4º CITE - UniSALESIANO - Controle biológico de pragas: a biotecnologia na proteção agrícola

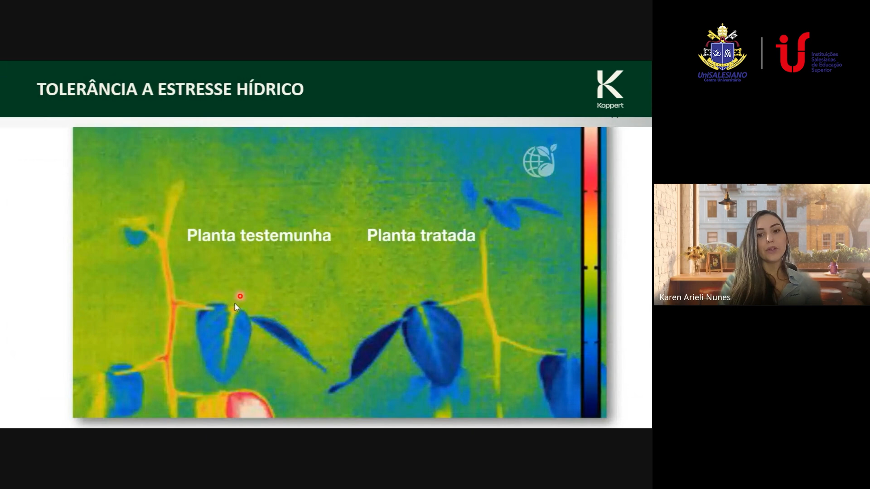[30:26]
Então, a gente tem aqui nesse lado uma testemunha e uma planta tratada com o ascofilo nodoso.
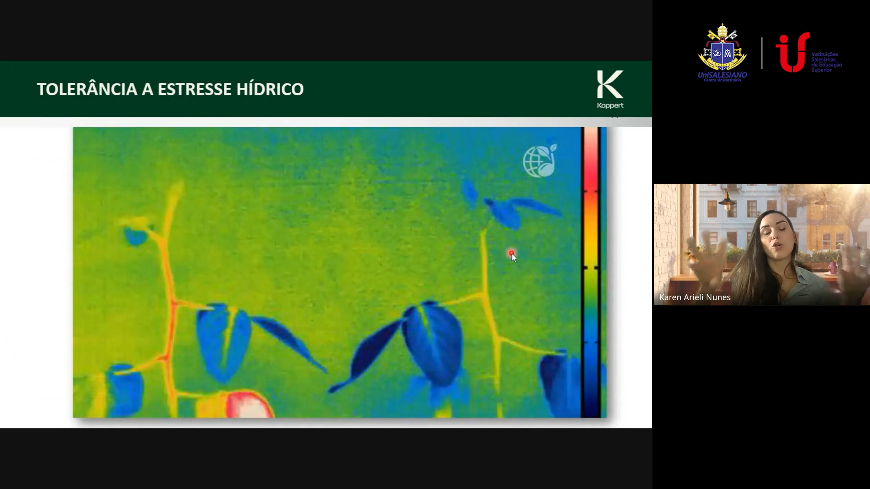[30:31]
E a gente colocou uma câmera para observar a temperatura da folha, né?
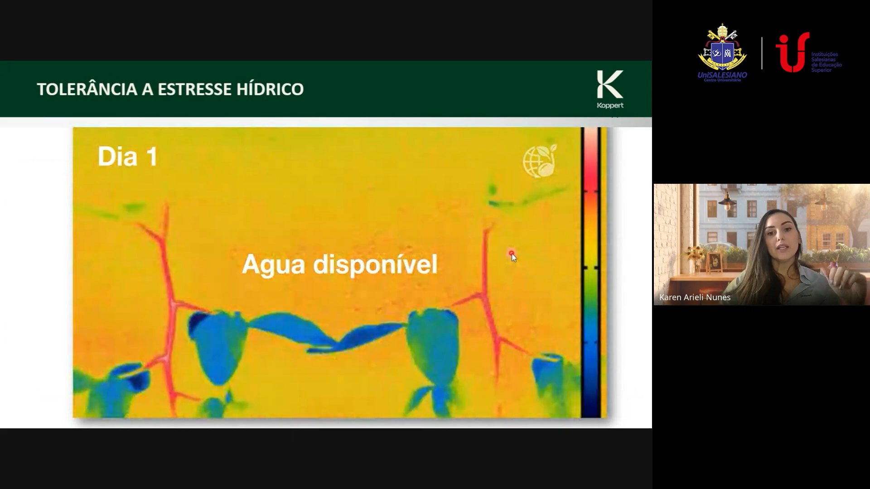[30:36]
E a partir do momento que a gente coloca água no primeiro dia, né,
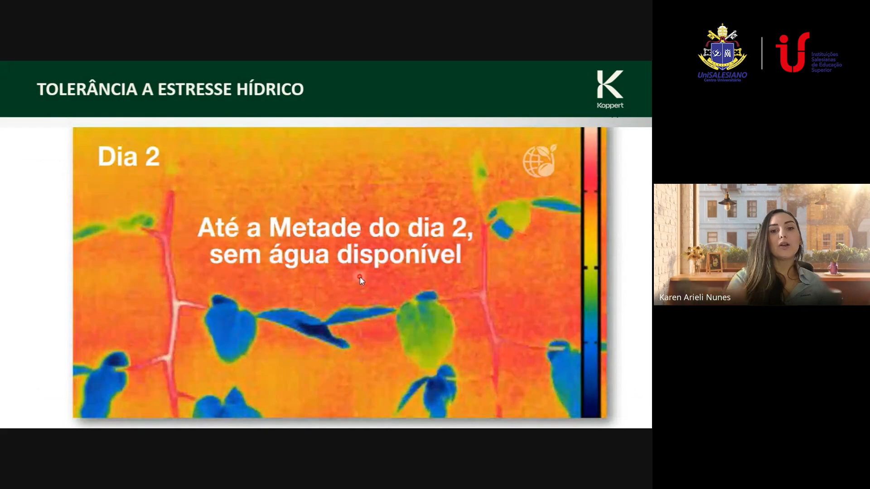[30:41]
a gente faz um teste e começa a retirar a água para passar por estresse hídrico. E a gente começa a analisar o comportamento, né?
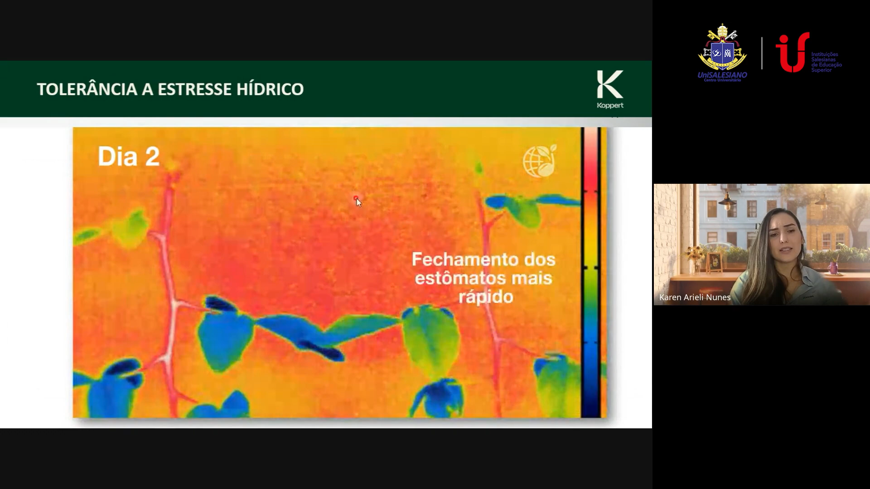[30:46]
A planta que está tratada, ela tem um fechamento dos estômatos mais rápido, tá?